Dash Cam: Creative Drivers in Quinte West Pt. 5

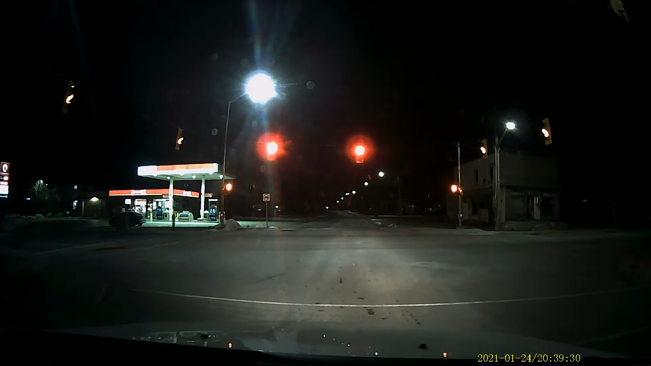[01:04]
Holy f**k. Look at this guy. We're looking for that one-timer. Unfortunately that pass from Vavanov that ends up being way too far. Oh, there's a red light.